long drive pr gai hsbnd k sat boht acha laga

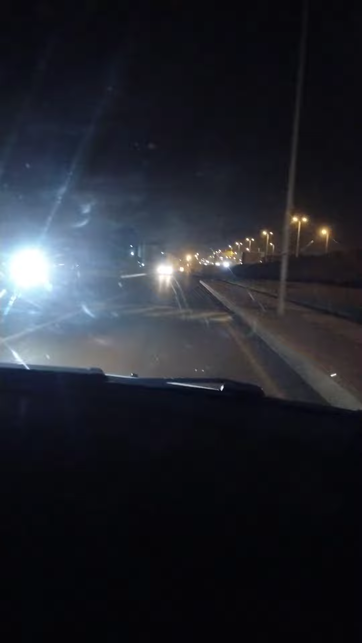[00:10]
امید کرتی ہوں بہت اچھے ہوں گے خوش ہوں گے مزیم ہوں گے اللہ پاک آپ لوگوں کو خوش رکھے صحت کے ساتھ رکھے اور بہت ساری دھیر ساری خوشیہ دکھائے یہ میں رات کے ٹائم میرا تھوڑا سا
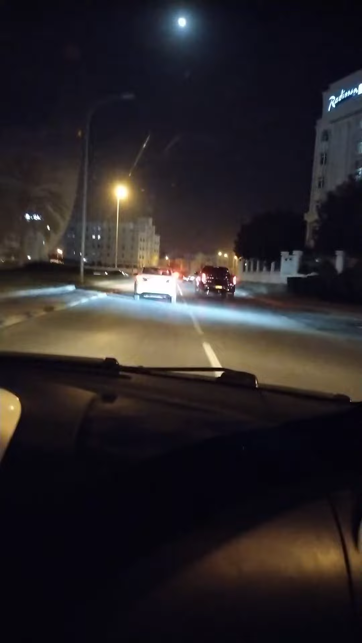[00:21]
دل نہیں لگ رہا تھا یہاں ہمان میں اکیلی ہوتی ہوں تو میں نے ان سے کہا ہم لوگ کھانا کہا کہ لانگ ڈرائیف پر چلتے ہیں تو ہم لوگ لانگ ڈرائیف پر نکل گئے تھے یہ امان ہے ہم لوگ مین مسکت میں رہتے ہیں الخویر میں تو وہاں سے بس ہم لوگوں نے کہا کہ ہم لوگ لانگ ڈرائیف پر چلتے ہیں تو بس میں تھوڑا سا
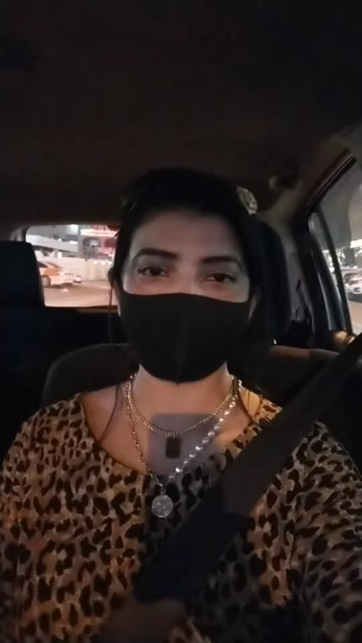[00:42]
ریڈی تو ہوئی بھی تھی میں یہ آیا تھے آفیس سے کھانا کا آیا تھا ہم لوگوں نے اور پھر ہم لوگ نکل گئے تھے یہ انہوں نے کہا چلو چلتے ہیں تھوڑی سی آؤٹنگ ہو جائے گی باہر تو ہم
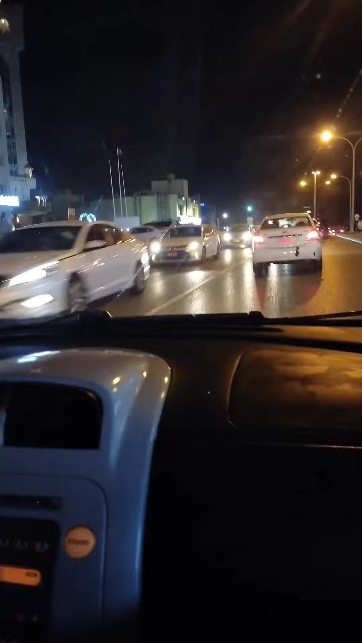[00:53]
لوگ گئے تھے یہاں پر ابھی اس ٹائم ٹوڑا رش ہوتا ہے ٹرافک کا بھی نا لیکن بہت مزہ آیا تھا ہم لوگوں نے بہت انجوایا کہتا ہے مجھے یہاں کا جو سسٹم ہے وہ بہت اچھا لگا اور یہ الکھوئر کا ایریہ ہے ہم لوگوں نے الکھوئر میں رہتے ہیں نا تو یہاں پر مجھے یہ
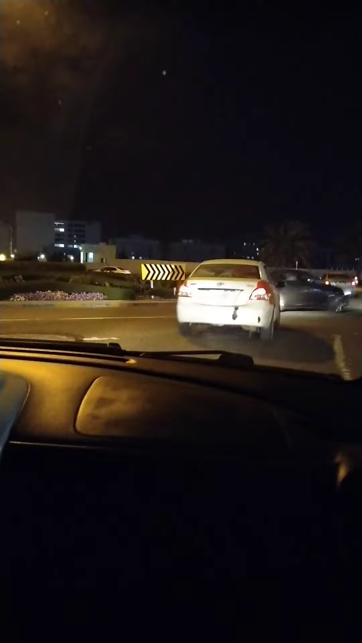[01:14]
یہاں کے جو الکھوئر کا جہاں پر موٹلی مجھا ہوتا ہے کہ آپ پورا دن گھر میں اکیلے